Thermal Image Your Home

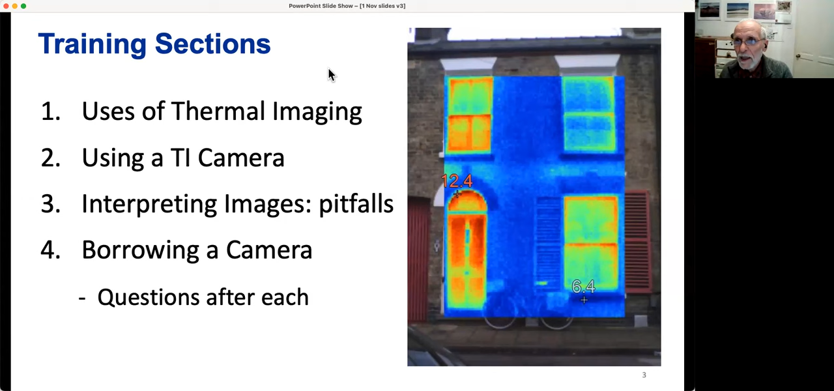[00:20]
Now I'm going to hand over to Nicola to do the uses of thermal imaging section. Thermal cameras are great. It's a picture, and it shows you the temperature of the surface. You can also get little infrared thermometers, which are jolly useful. This is the one on the left. It's only got one pixel, whereas the thermal camera has got lots of pixels. Typically 120 by 160, not as much as you get in the visible camera, but it is very, very useful at that resolution.
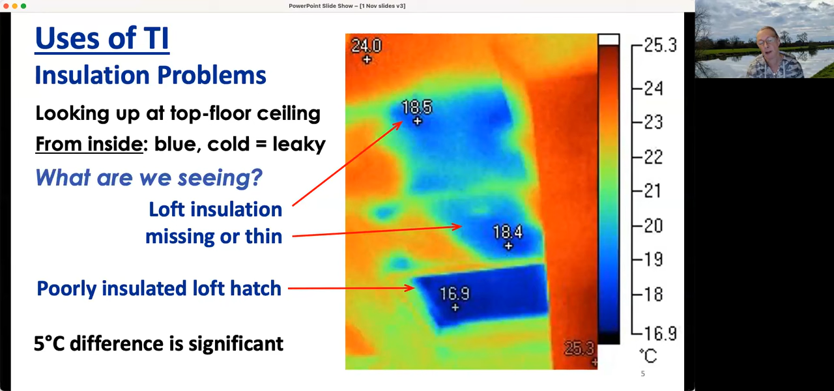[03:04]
On screen: scale top 25.3°C, scale bottom 16.9°C
And the loft hatch is at 16.9. That's a seven degrees temperature difference, which is a lot. Admittedly, it's not a very large area, but it is still a lot. And the missing insulation is also pretty bad. But if it's just one or two degrees difference, then unless it's a huge area, you wouldn't worry about it. Here's another ceiling case. This time we're looking and this round thing that looks like a something kind of UFO is a light, a down lighter. And you can see clearly that it's a bit colder than the rest of the ceiling. The surface of the light is colder. Any ideas why that might be the case? Part of this is, you know, you're seeing the temperature at the surface, but you have to see what's causing.
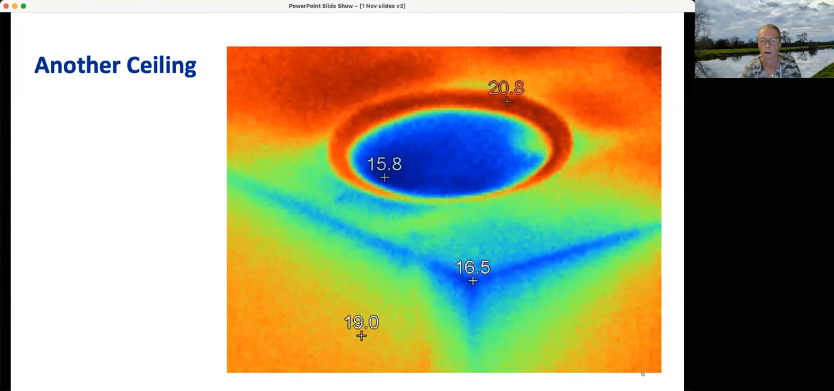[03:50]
You have to do a bit of detective work and guessing. What do you think is causing that cold there? Any ideas? I don't think you're supposed to insulate over down lighters, are you? Because of the fire. Yeah. So there shouldn't be any any rockwell or anything over that. So that's probably why. Yeah. Yeah. You have to be quite careful that down lighters don't get too hot, although less less important now with ADDs because they don't get quite so hot anyway, but it's still important. Now, bear in mind what I said earlier, you can see there's a cold patch here also in the in the corner of the room.
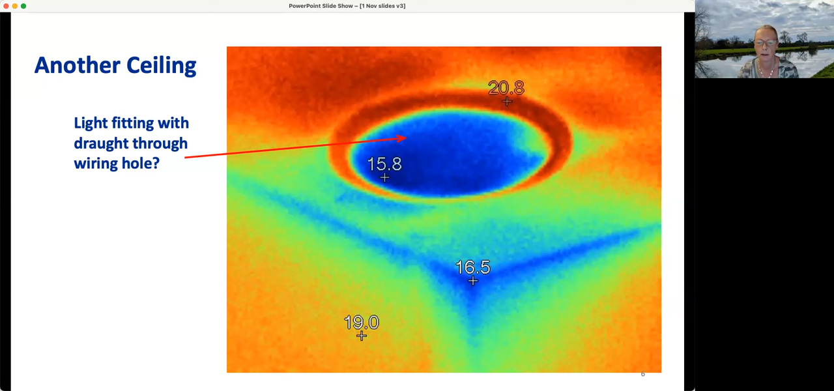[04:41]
But it's very common in the corner and it's primarily simply because the airflow doesn't go right into the corner. And at that corner, there's often more surfaces for it to sort of lose heat on. So you will usually find the edges are slightly cooler and the corners are even more cooler. But as long as it's only very localised, that's OK. And OK, here we're looking at a different kind of peak loss. It's a cold bridge, which basically means it's a bit that isn't insulated. Any ideas what we're looking at? Bottom of the door. I'm not hearing. Bottom of the door.
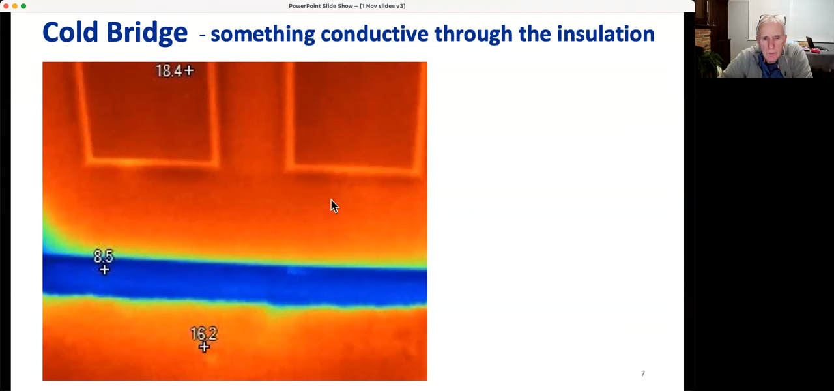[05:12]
Bottom of the door. So this bit here, the blue bit, which is the cold bit, what do you think that is? Draft. No draft excluder. No, this isn't a draft so much. It's really, really sharp edges, especially there. It's a very sharp edge. Drafts tend to be fuzzy. You'll see that in a minute. What we're actually seeing is the threshold, you know, the sort of concrete step and
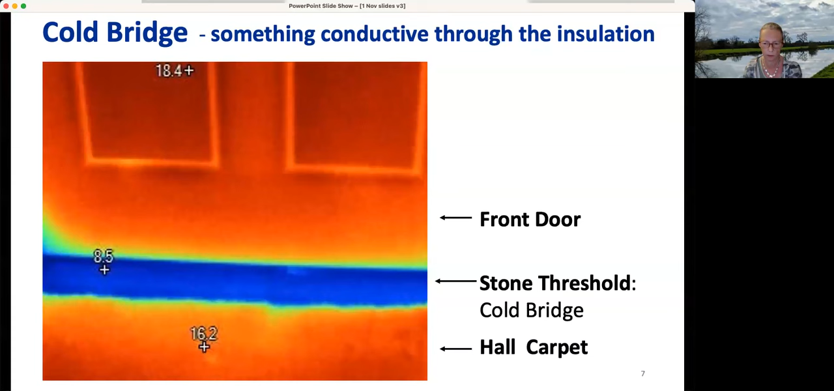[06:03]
However, you're right that putting a draft excluder or putting the mat closer up would actually help to reduce that. There we got a whole carpet and a front door and a cold bridge in the middle. Okay, this is what drafts tend to look like. They tend to be really sort of fuzzy and with fuzzy edges.
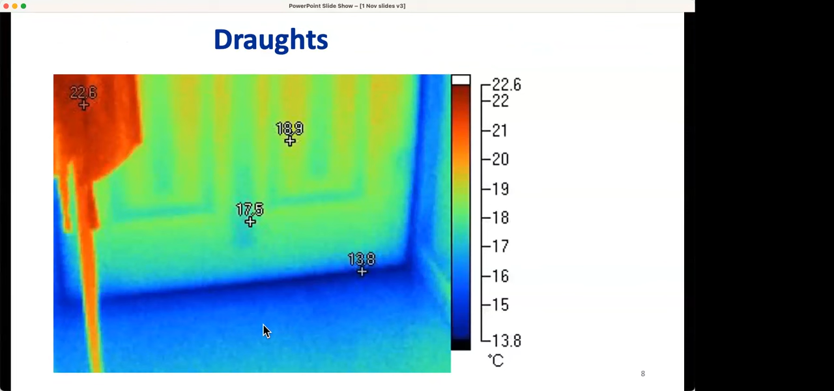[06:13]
On screen: scale top 22.6°C, scale bottom 13.8°C
Here, this is another door with which has got lots of drafts. So you've got the draft coming under the door there.
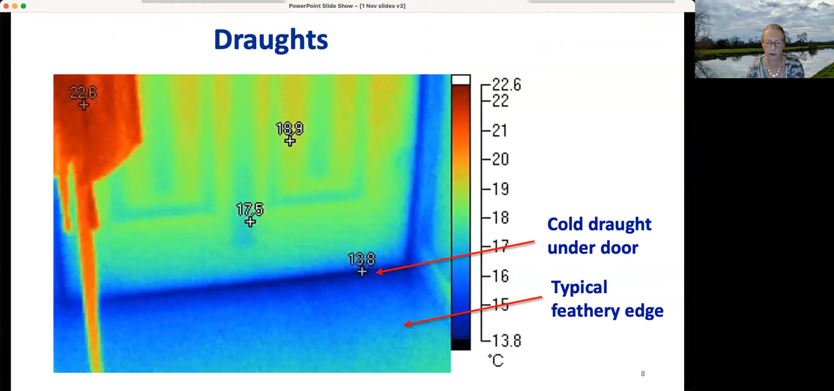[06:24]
On screen: scale top 22.6°C, scale bottom 13.8°C
And the edge is fuzzy. We call it feathery. Sometimes it really does look feathery. And here's another way we can check, which is a bit crude. An internal wall. So we're on the inside of the house still. If you look at an internal wall, which has got a warm room on the other side, there shouldn't be any heat transfer to speak of at all, because it's warm on both sides. But if you've got an outside wall, then you're going to get heat lost to the outside.
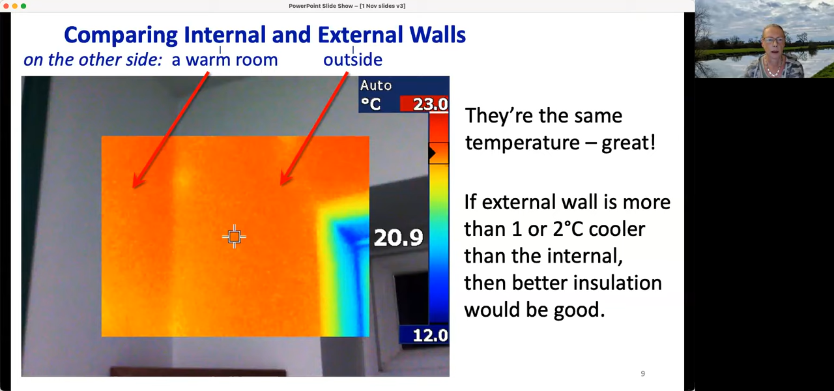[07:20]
On screen: scale top 23.0°C, scale bottom 12.0°C
And you shouldn't get that if your walls are insulated. You shouldn't have a bigger temperature difference than that. So that's a sort of large area one. And although we're talking about primarily about heat loss, it's also quite interesting to look at heating systems. So here's a normal radiator and here, well, this radiator is functioning correctly. And this radiator isn't. It's not nearly as hot. And the reason I think is pretty obvious, and you could tell with it, if you're just touching the radiator, it would be pretty obvious.
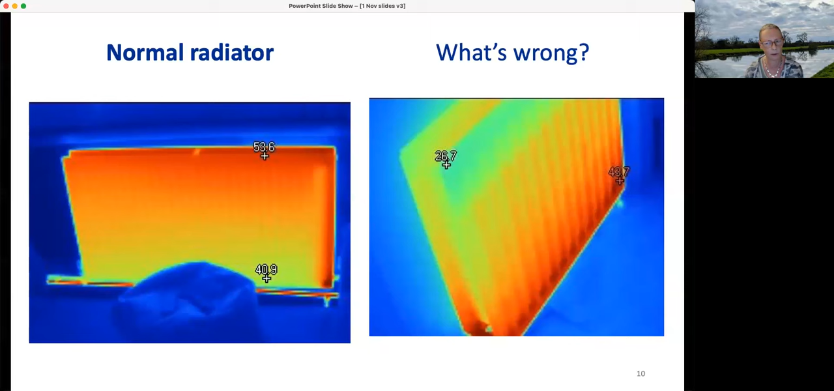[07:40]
It's got air in the top. And you can bleed it. There are other things that can go wrong with radiators, but this is a very common one, and very easy to fix. Now, interestingly, fixing the air in your radiator will not actually reduce your heating demand.
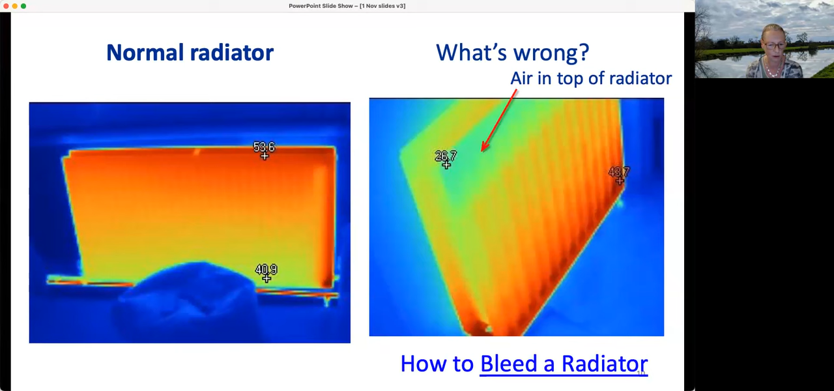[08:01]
In fact, it might even increase it. But it will mean that you'll actually get warm. And there are advantages to actually getting warm. And if you've got underfloor heating, which not many of you do, but maybe you're thinking of it, it's an absolute nightmare trying to find out what's wrong with it.
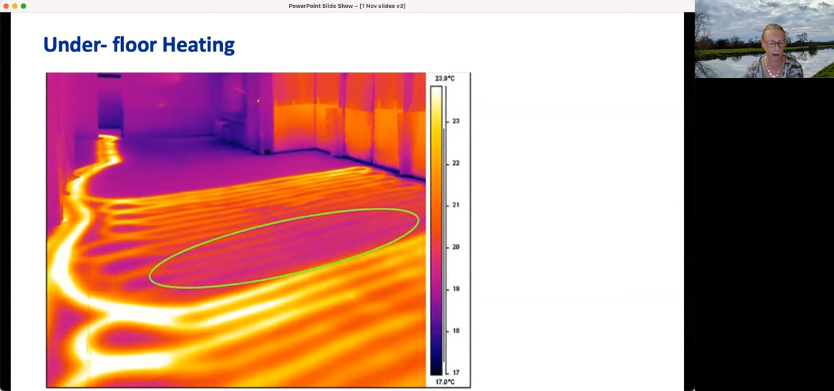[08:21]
Unless you use an infrared camera, if you can check, like here, we can see that parts of the floor is not heating up. And that's probably due to some kind restriction in the hot water flow. And you don't have to dig up the floor to actually check the pipes in order to check that there's a problem. You only have to dig it up if you've found that there's a problem, which is quite useful.
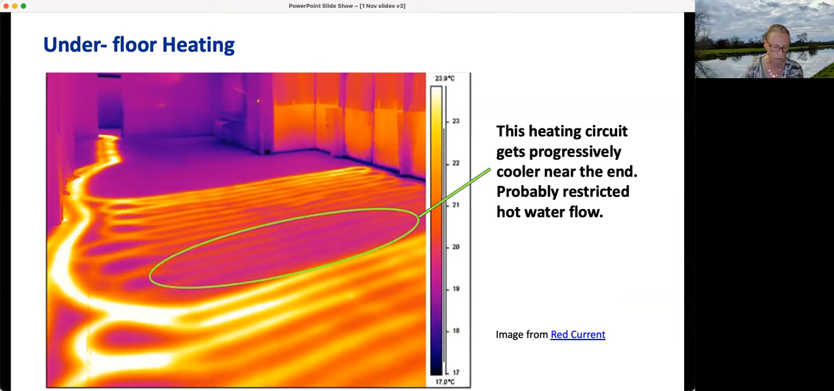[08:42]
Now, this is real heat loss. Fairly, obviously, here we're looking at pipes. And this, the yellowy pipe is hot, and that one is even hotter. And that is leaking heat into the into the room or wherever it is actually might be outside. I think this picture might be outside. If it's outside, then that's definitely a waste of heat.